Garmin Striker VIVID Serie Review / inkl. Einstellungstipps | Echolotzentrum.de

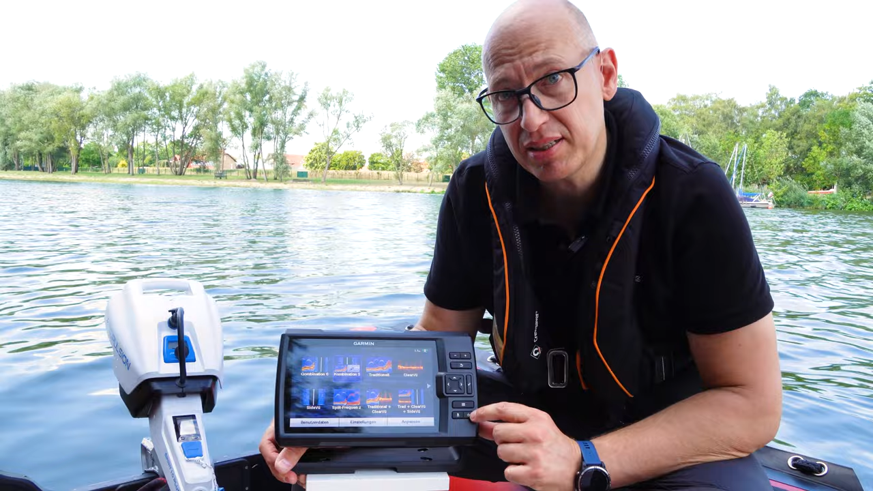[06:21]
Damit starten wir das Gerät. Das haben wir jetzt schon gemacht. Und jetzt sind wir hier in dieser ersten Maske. So, wir können jetzt hier mit der Pfeiltaste noch rüber gehen. Wir können hin und her zappen. Wir können alles mitmachen. Und ich beginne jetzt mal mit dem normalen, traditionellen Echolot und bestätige das mal. So, das ist das normale Echolot-Bild.
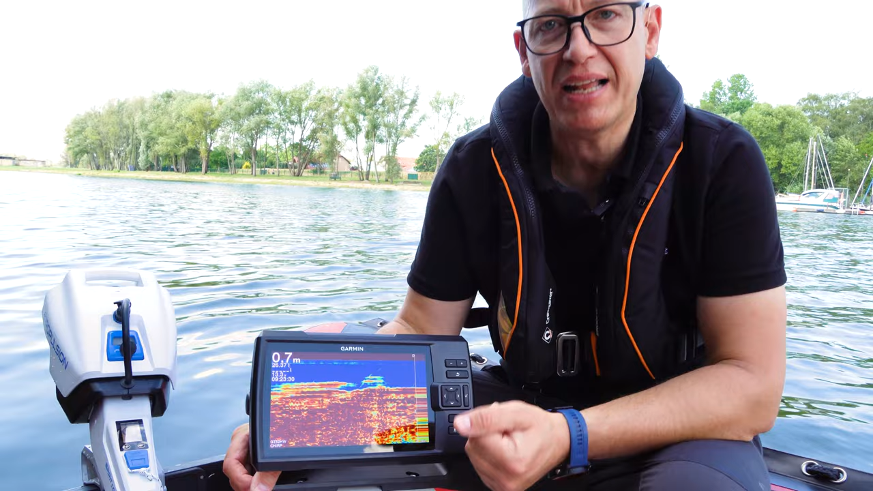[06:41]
On screen: depth 0.7 m
Wir sind jetzt hier im Flachwasserbereich.
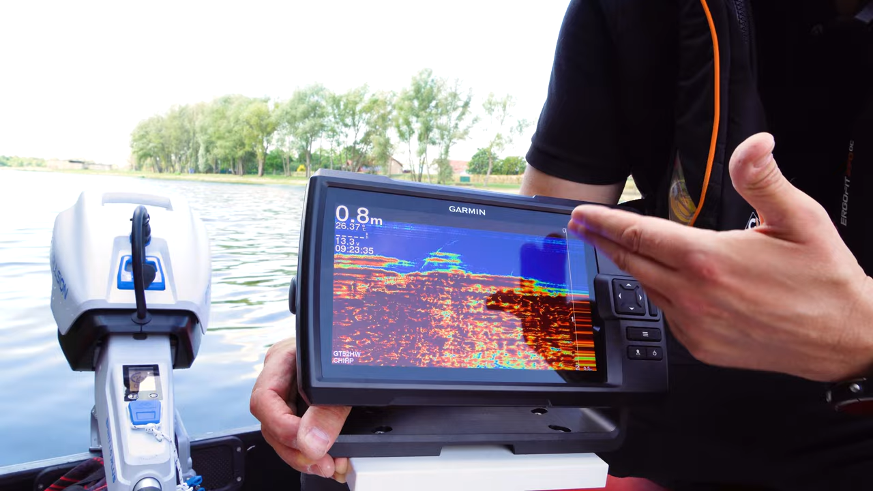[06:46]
On screen: depth 0.8 m
Das haben wir mit der Absicht gemacht, dass wir hier ankern können und ein bisschen Schatten haben.
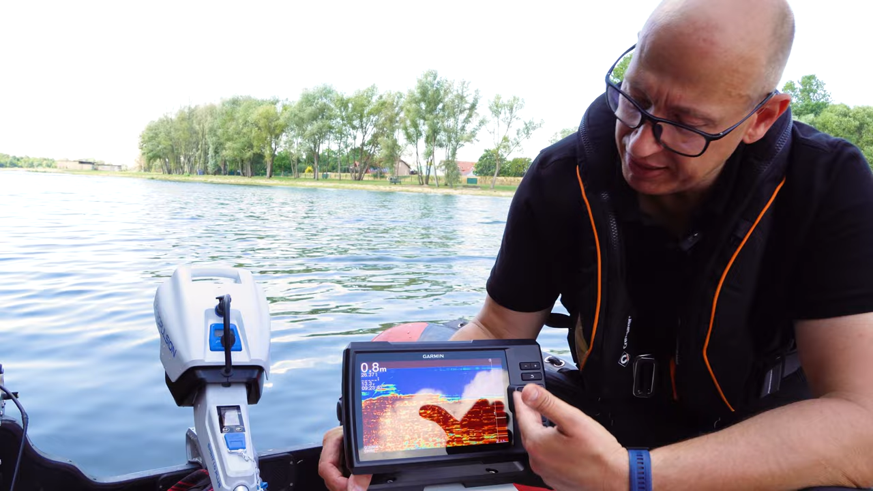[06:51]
Dieses normale Echolot-Bild entsteht, indem wir immer ein
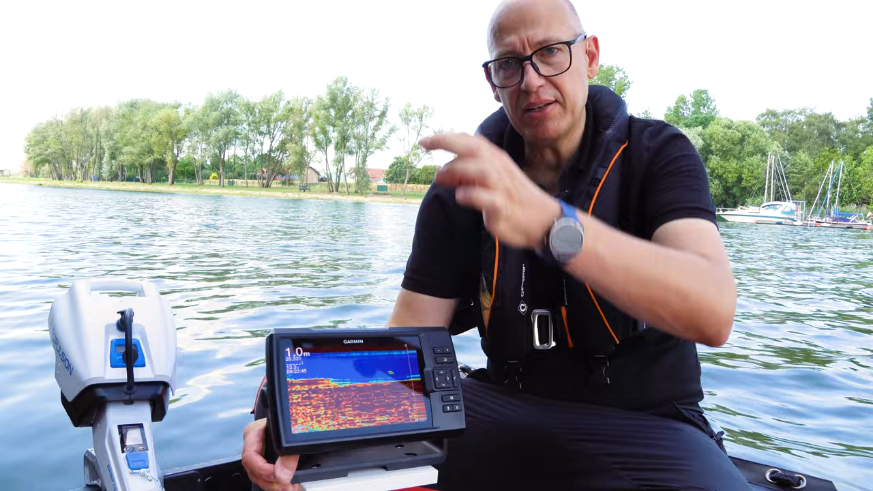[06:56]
kegelförmiges Signal nach unten senden und er von rechts nach links das Ganze wieder zusammensetzen.
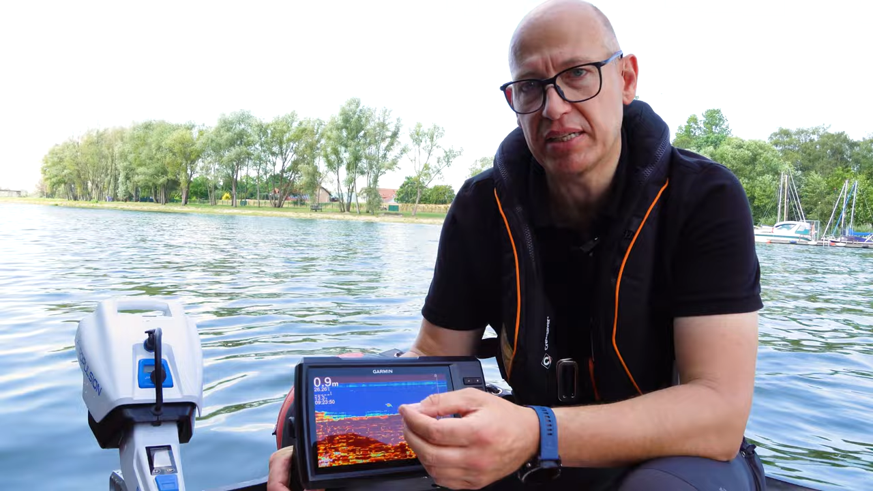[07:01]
On screen: depth 0.9 m
Dieses Bild ist immer noch ganz wichtig für Köderkontrolle, Fischerkennung, Schwimmblasen von Fischen. Das benötigen wir eigentlich immer, wenn wir pelagisch Fischen vertikal angeln machen.
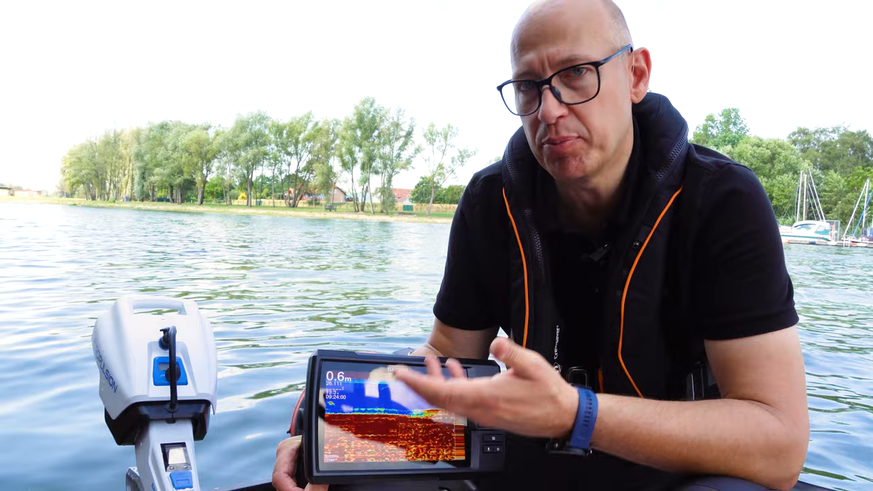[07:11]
So, jetzt können wir im Menü wieder zurückgehen. Jetzt gibt es hier das Clear View.
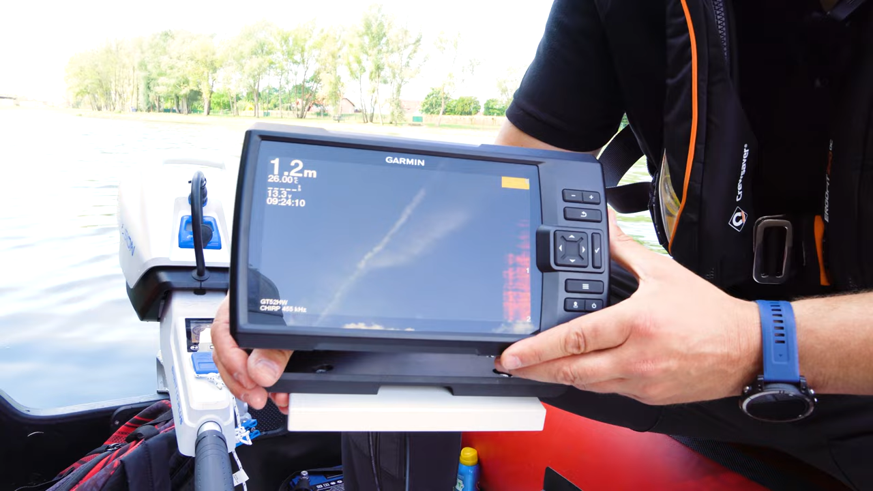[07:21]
On screen: depth 1.2 m
Das Clear View ist im Prinzip ähnlich wie das 2D, nur dass wir einen rasiermesserscharfen Geberstrahl nach unten senden und dass daraus eine Schichtaufnahme des Grundes wird. Wir werden das gleich auf dem Wasser mal testen, weil man muss für solche Geschwindigkeiten oder für solche Bilder muss man immer eine gleichmäßige, konstante Geschwindigkeit fahren. Idealerweise so zweieinhalb kmh. Die müsstest du fahren oder wenn es richtig gut läuft, schwimmt der Fisch dir mit dieser Geschwindigkeit entgegen.
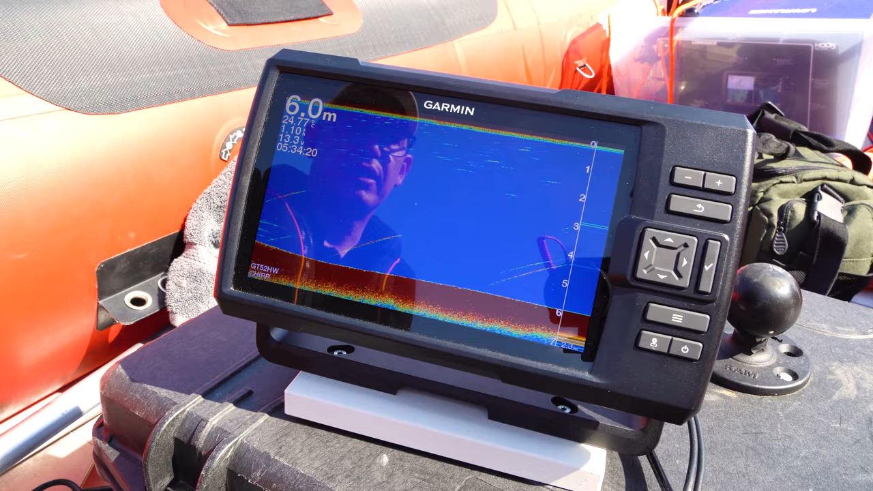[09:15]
On screen: depth 6.0 m
So, jetzt muss man ein Gerät ja Grund konfigurieren.
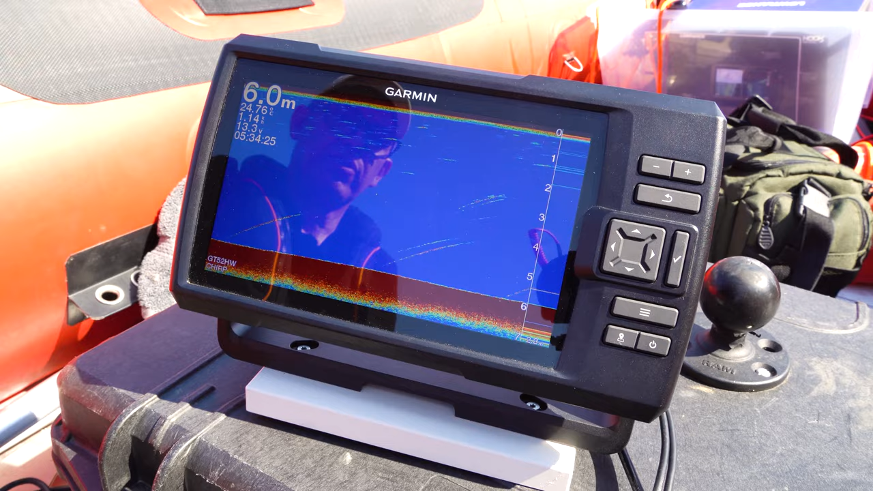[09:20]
On screen: depth 6.0 m
So, und das macht man, indem man hier auf diese drei Striche geht.
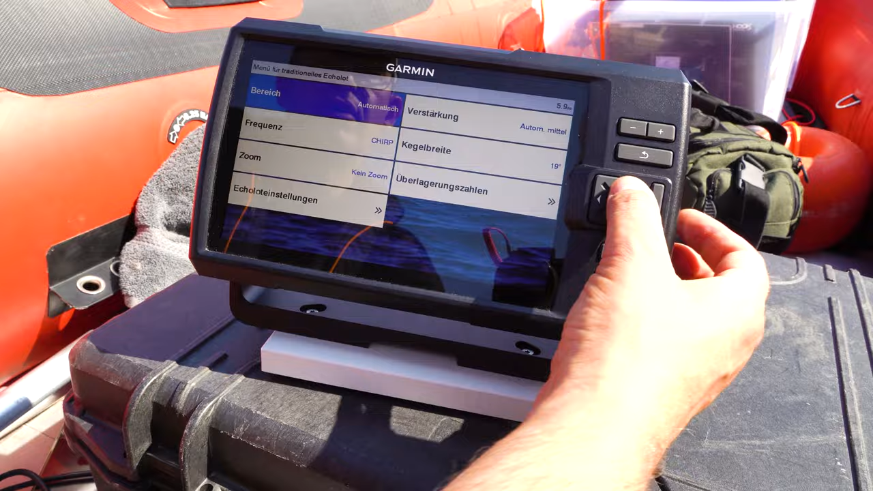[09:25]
So, und jetzt kann man verschiedene Grundeinstellungen machen. Ich erkläre euch mal die wichtigsten Dinge.
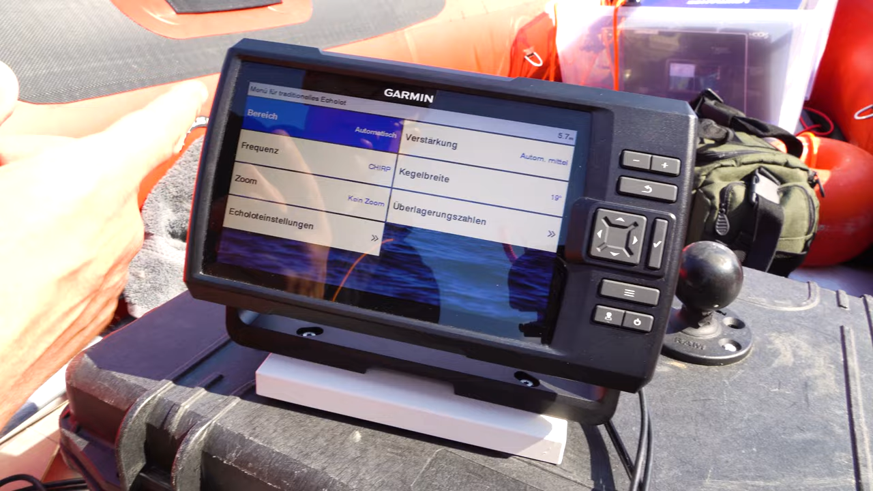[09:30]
So, Bereich Wassertiefe automatisch, der springt dann entsprechend mit.
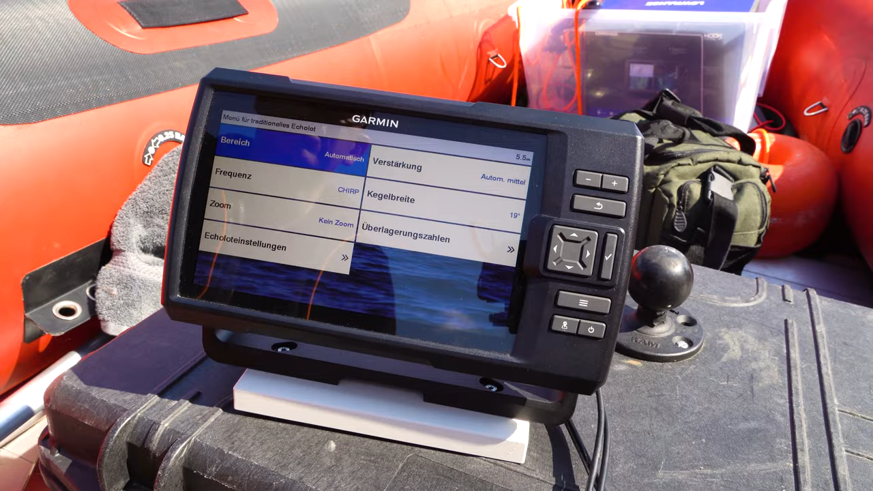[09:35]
So, die Frequenz,
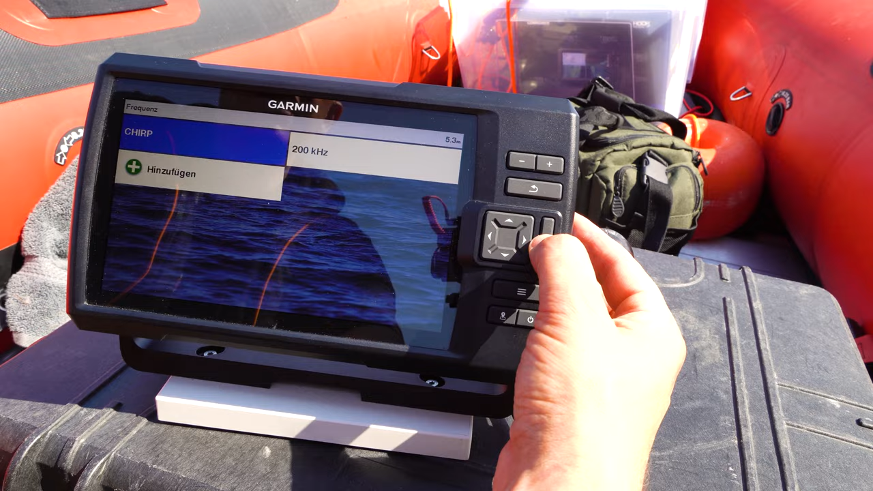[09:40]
das ist ein ganz wichtiger Faktor, weil wir mit Chirp alle Frequenzen und alle Kegelbreiten bekommen.
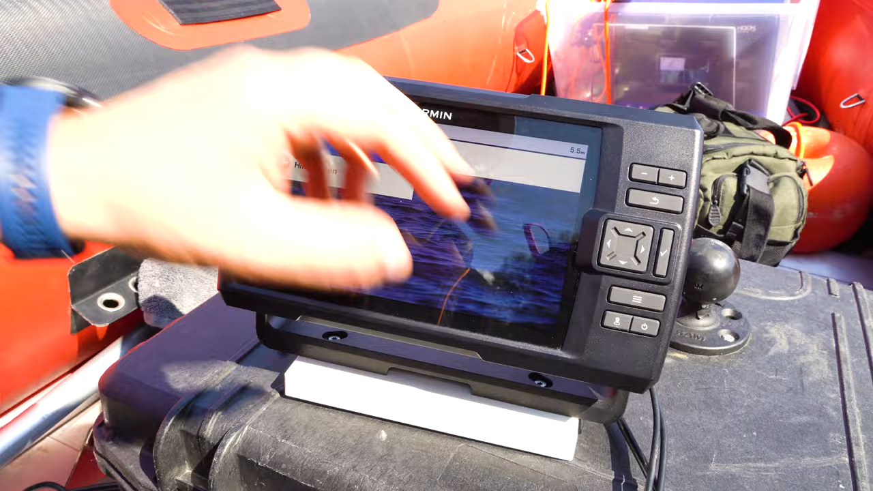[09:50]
Ich weiß, dass die Diskussion im Internet immer da ist, ob man nicht vielleicht die Frequenzbereiche ändert und anders einstellt.
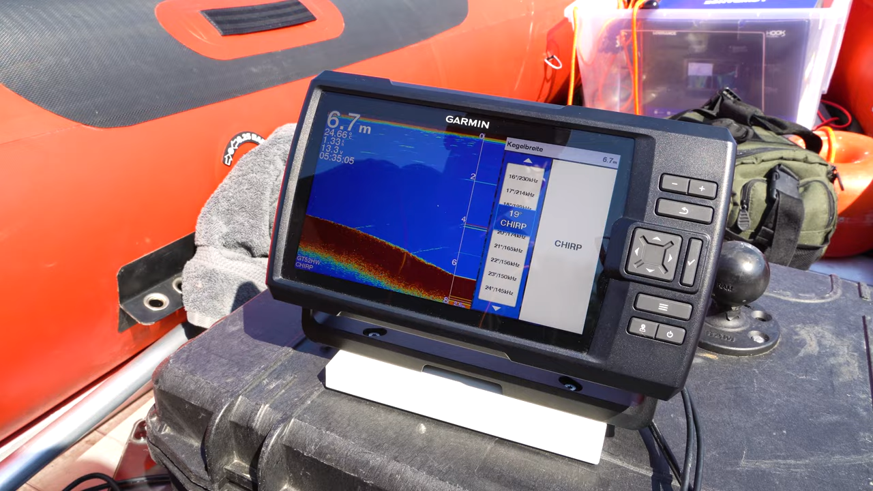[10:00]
On screen: depth 6.7 m
Das Problem, was wir festgestellt haben, ist, wenn ich jetzt zum Beispiel denke, ich habe hier 24 Grad Geberwinkel,
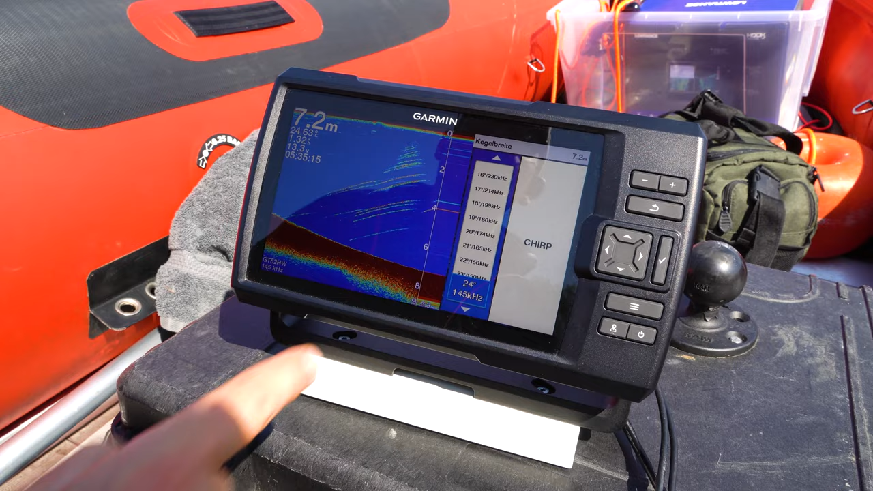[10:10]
On screen: depth 7.2 m
dann habe ich nicht mehr den kompletten Frequenzumfang und sehe dort nicht mehr, weder die Köderkontrolle ist damit perfekt, noch die Fischerkennung ist damit perfekt. Also, meine Bitte ist, und das erzählen wir eigentlich auch sämtlichen Kunden, wir gehen immer auf Chirp und bekommen damit eigentlich die beste Erkennung von Fisch und Köder.